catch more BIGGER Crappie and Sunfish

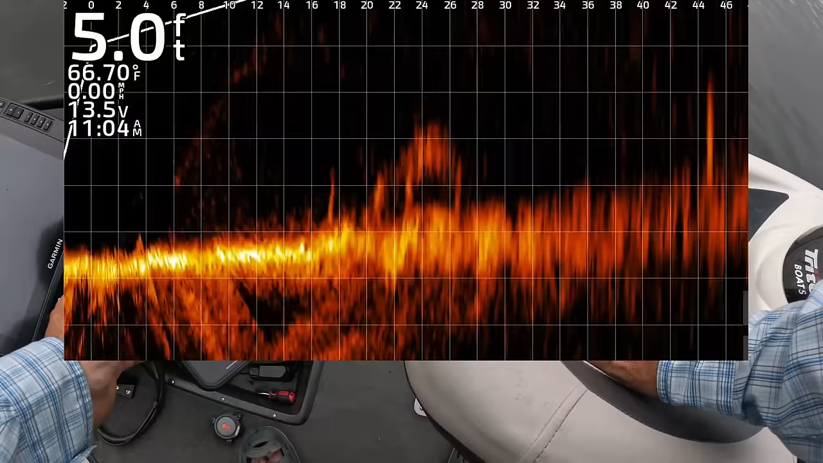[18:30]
On screen: depth 5.0 ft, water 66.70°F, speed 0.00 mph
All right, I'm recording for you on the helm app for the live scope.
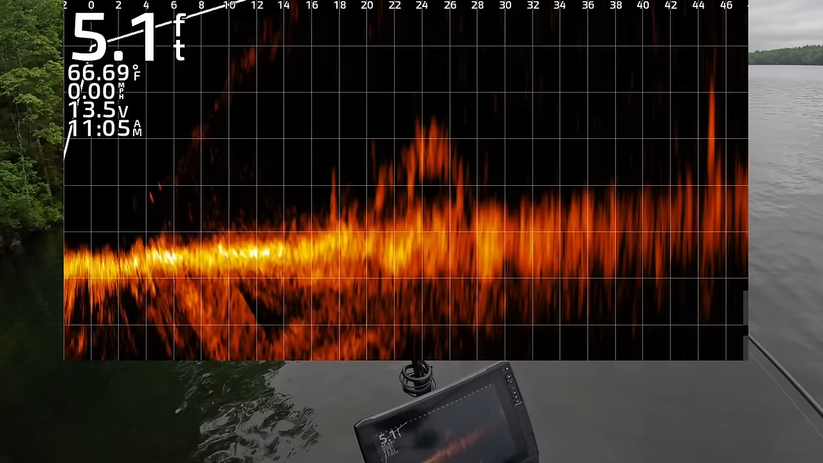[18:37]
On screen: depth 5.1 ft, water 66.69°F, speed 0.00 mph
So you can see what I'm looking at is we got a tree.
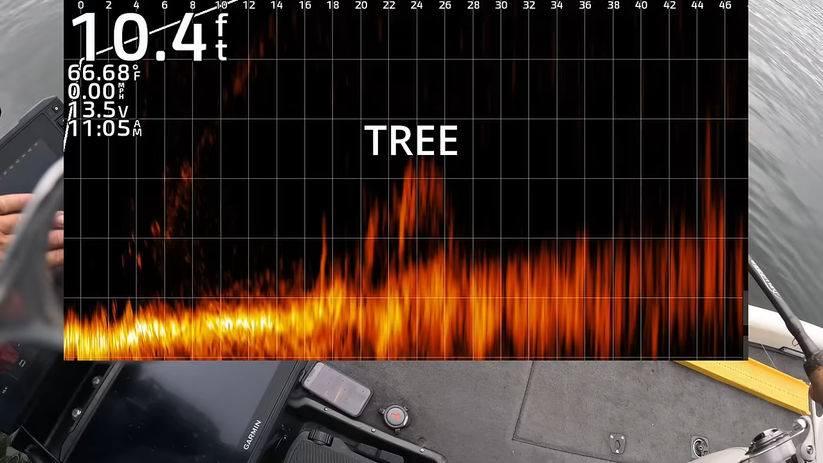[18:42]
On screen: depth 10.4 ft, water 66.68°F, speed 0.00 mph
And that's the end of the branches.
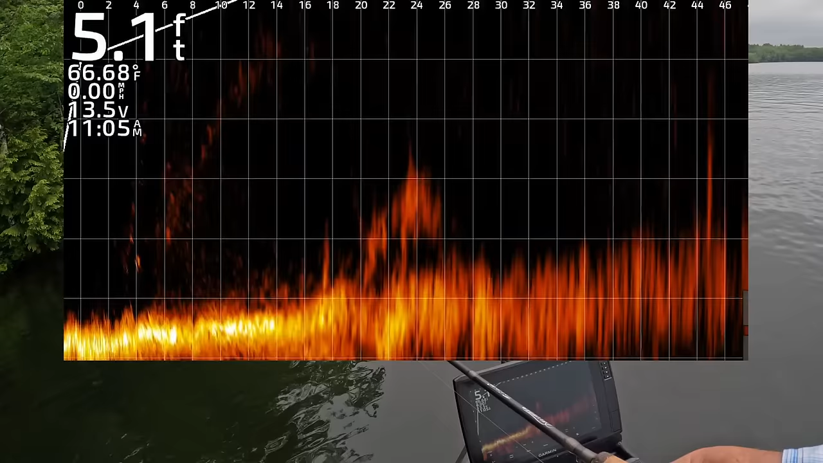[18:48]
On screen: depth 5.1 ft, water 66.68°F, speed 0.00 mph
And you can see fish kind of circulating in and out of it. And there's my lure going to come down.
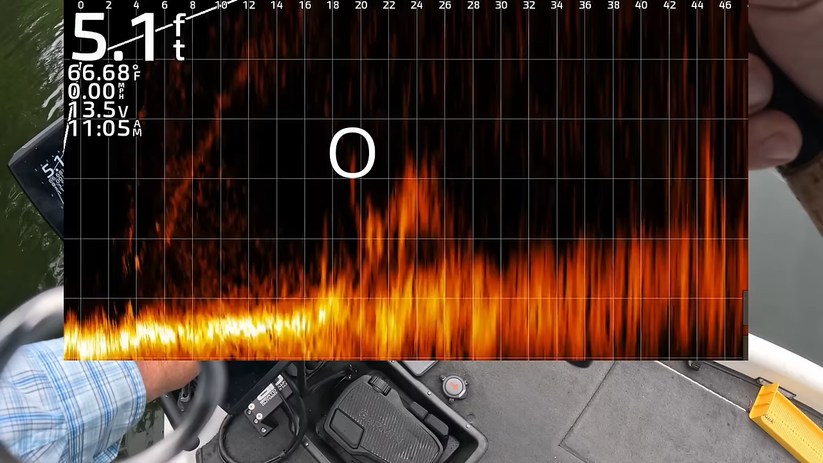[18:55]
On screen: depth 5.1 ft, water 66.68°F, speed 0.00 mph
That's my lure coming down. We got a follower. Followed me.
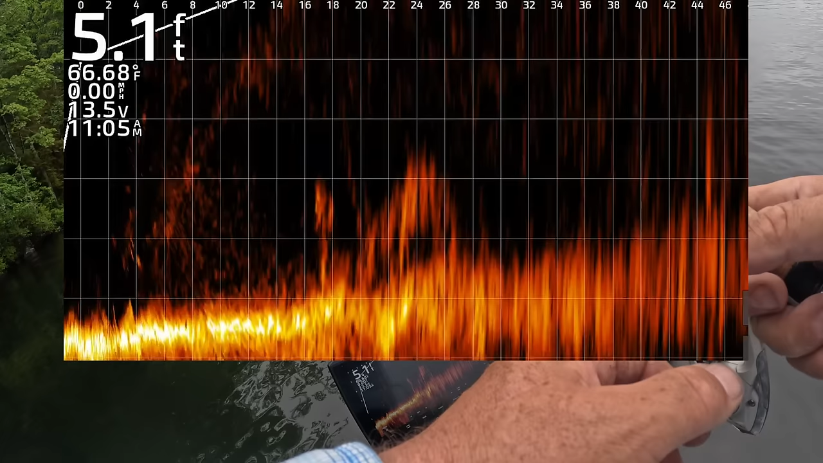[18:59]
On screen: depth 5.1 ft, water 66.68°F, speed 0.00 mph
Oh, and he just hit. And I missed him. But he's still on it.
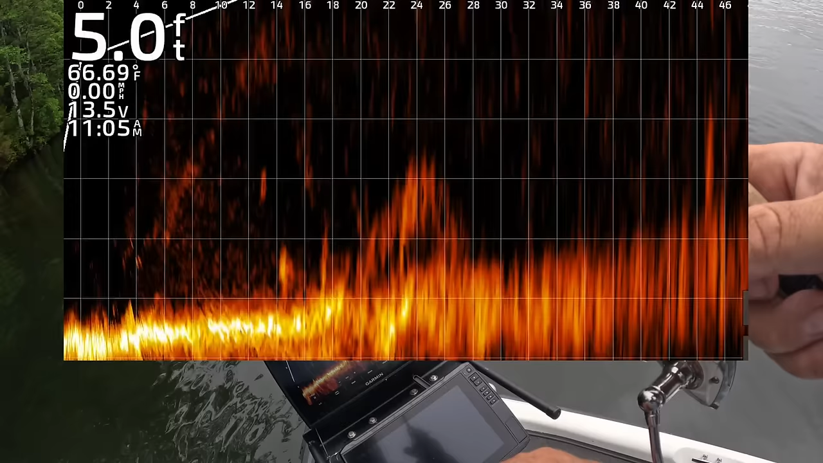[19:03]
On screen: depth 5.0 ft, water 66.69°F, speed 0.00 mph
Still got two on it. So even though my bait's messed up, I'm going to drop it to him and see if he hits it again.
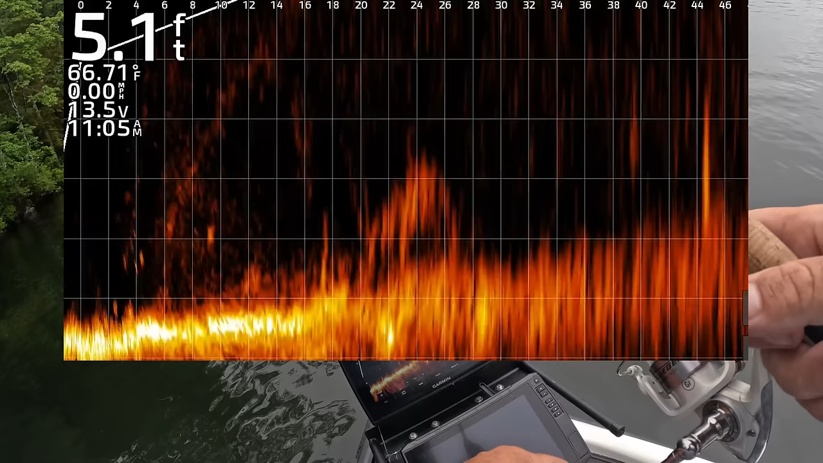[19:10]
On screen: depth 5.1 ft, water 66.71°F, speed 0.00 mph
Nope, he did not want it that time.
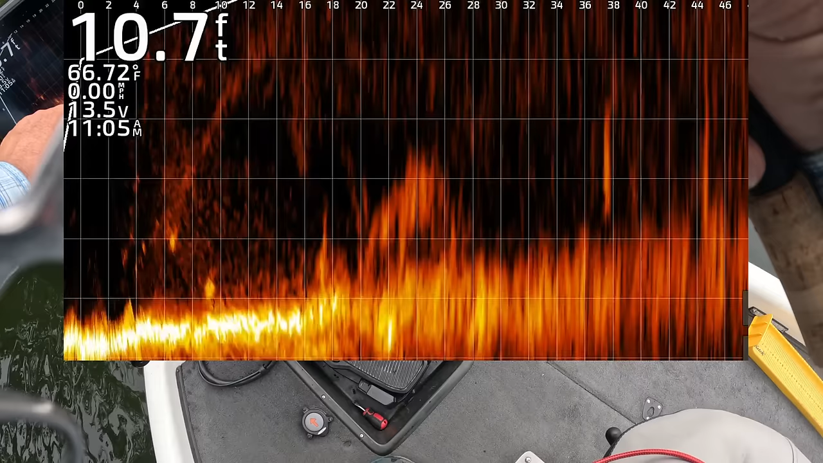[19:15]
On screen: depth 10.7 ft, water 66.72°F, speed 0.00 mph
All right.
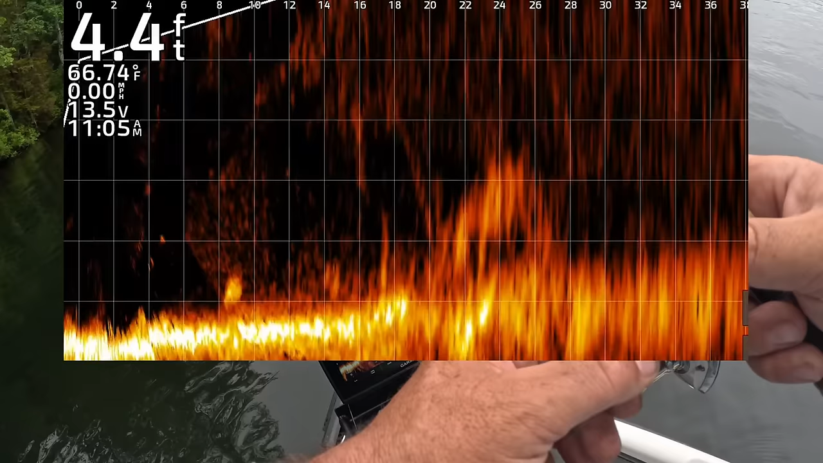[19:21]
On screen: depth 4.4 ft, water 66.74°F, speed 0.00 mph
So let's fix our bait, get right back in there, and see if we can catch one of those two fish that just gave us a good look.
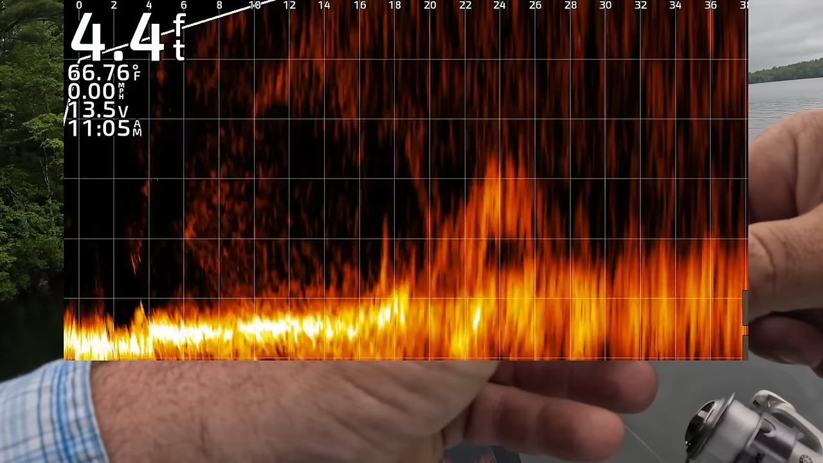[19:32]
On screen: depth 4.4 ft, water 66.76°F, speed 0.00 mph
Now that you guys are seeing what I'm seeing on the live scope, make sure my bait's running good. Yep, running nice. All right, so they're right inside of the end of that tree that you're looking at.
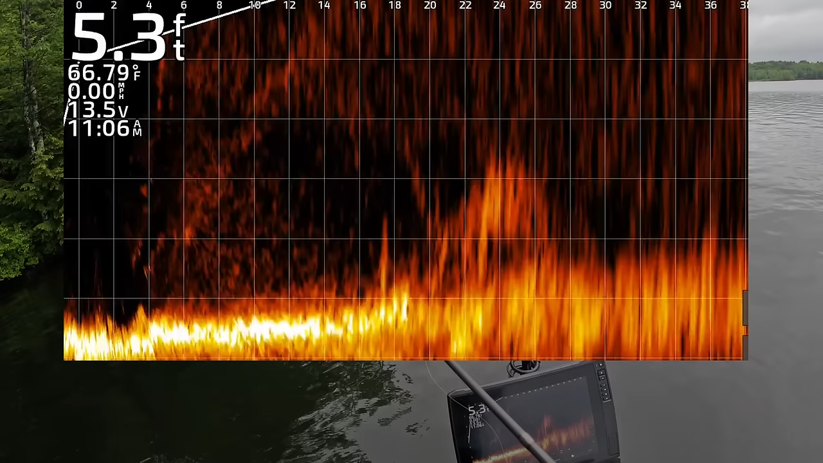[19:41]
On screen: depth 5.3 ft, water 66.79°F, speed 0.00 mph
And you're about, you see my bait entering right now just above the tree.
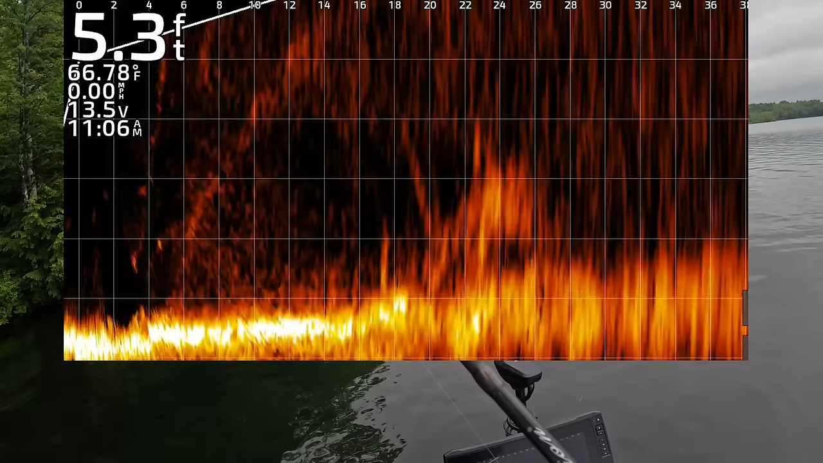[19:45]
On screen: depth 5.3 ft, water 66.78°F, speed 0.00 mph
So we got one fired up right there. He's not on it yet. He's looking at it. Another one coming back into the tree. I'm hooked on a branch.
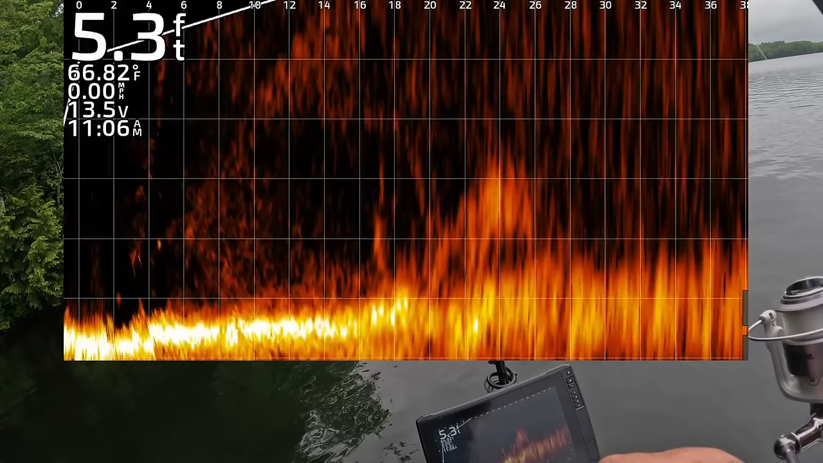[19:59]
On screen: depth 5.3 ft, water 66.82°F, speed 0.00 mph
Definitely hooked on a branch. You can see the branch I caught.
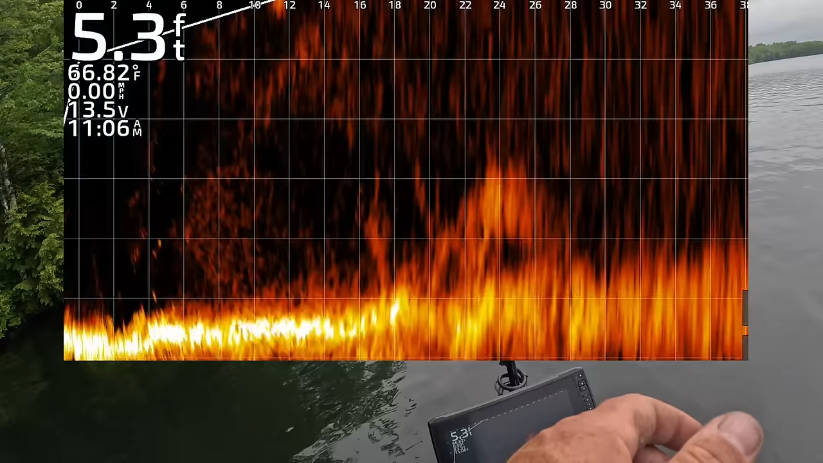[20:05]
On screen: depth 5.3 ft, water 66.82°F, speed 0.00 mph
All right, we got it off the branch. And with the live scope, I shouldn't have caught that branch.